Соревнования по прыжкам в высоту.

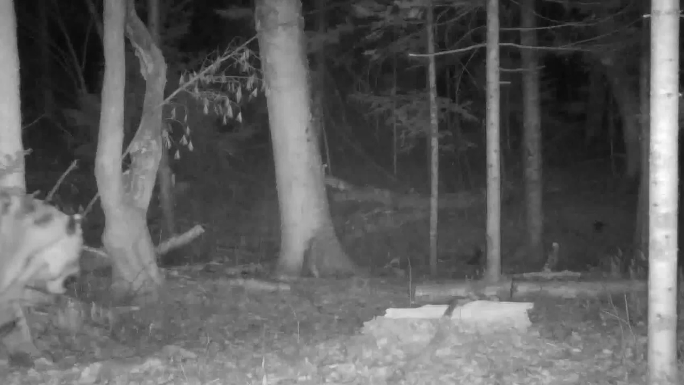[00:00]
Соревнования по прыжкам в высоту между двумя тиграми засняли на камеру в Сихоте Алинском заповеднике. Там обитает почти три десятка полосатых хищников. Каждый самец имеет владение, которое тщательно охраняет. И все же иногда участки соседей пересекаются, о чем говорят полученные кадры фотоловушки из южной части заповедника, где как раз проходит граница участков двух тигров. На первом видео отметился тигр Т-140.